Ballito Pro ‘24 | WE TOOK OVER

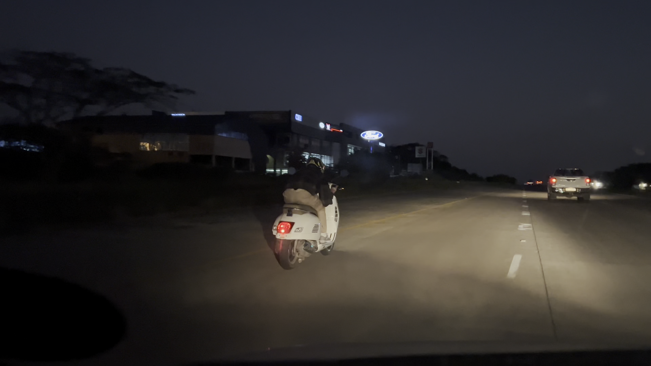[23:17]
Go boy. Whoa, this dude just chucked his fucking cigarette up. Go boy.
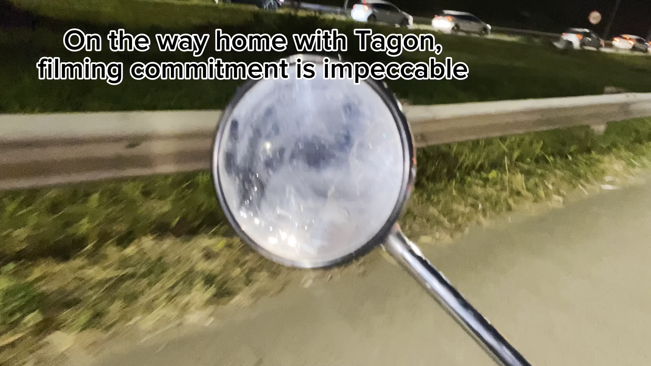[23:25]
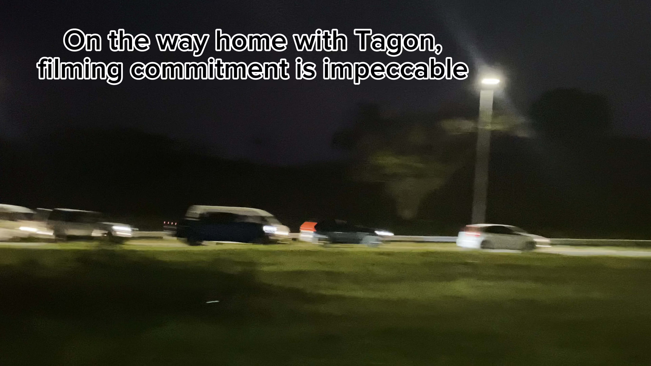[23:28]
Full jazz vlog.
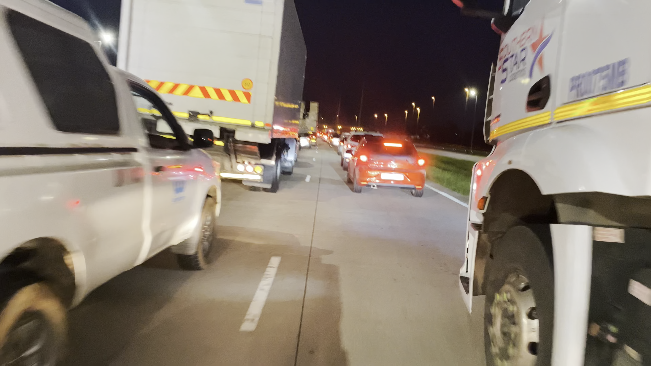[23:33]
Full backed up here. We'll go through traffic. Next to the fucking truck. Let's send it, baby. Go, this is for your vlog. One-handed through the traffic.